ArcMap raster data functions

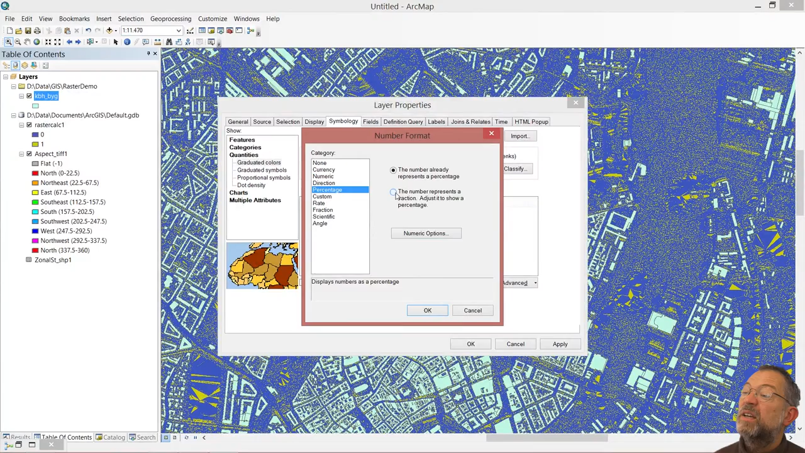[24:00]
and I want it to give me decimal places, one decimal place, like that.
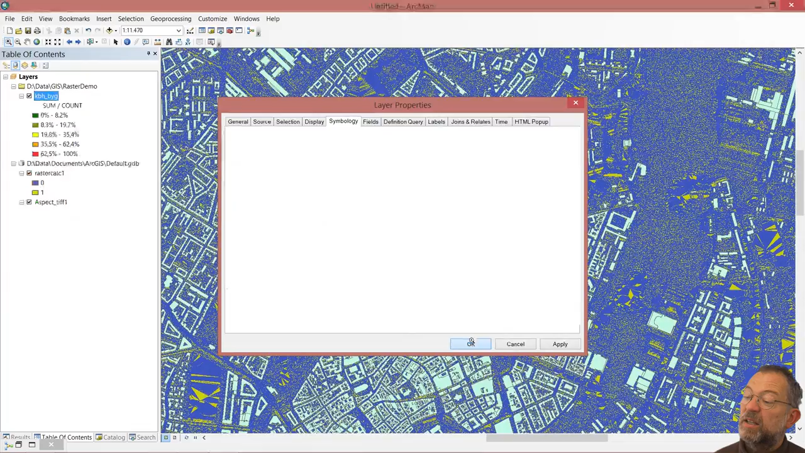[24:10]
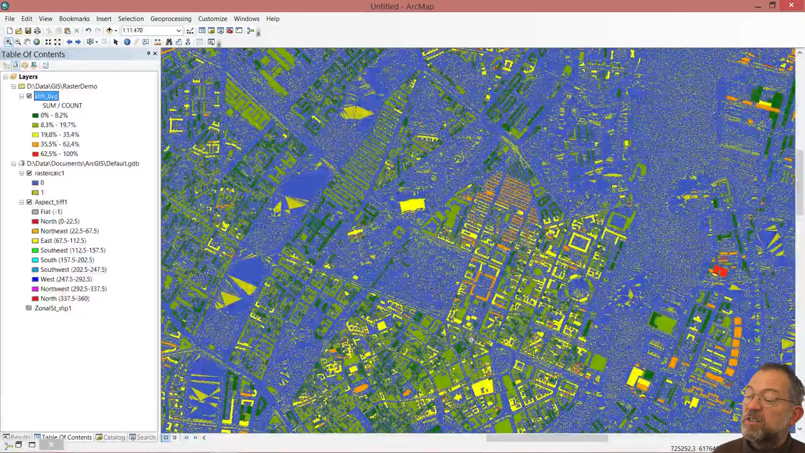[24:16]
So now when it's finished drawing here, we can see that,
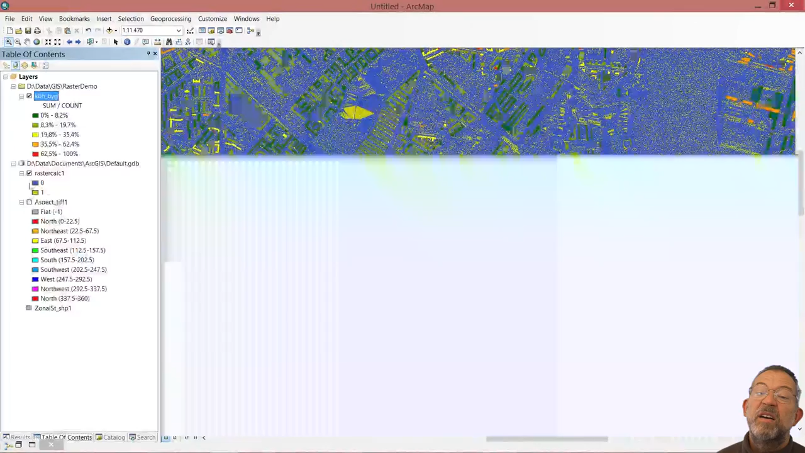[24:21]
let's get rid of these things to make it a bit clear. Now the buildings are mapped according to how many percentage of the roof is facing south in my definition of south.
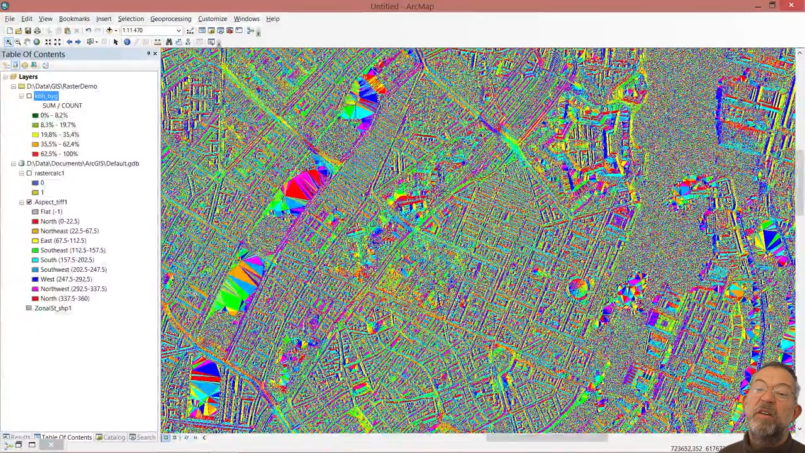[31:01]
Of course, we're here in the lakes, it's a bit odd which way it's the slope is of the lakes, but sorry, the aspect of the lakes. If I look at my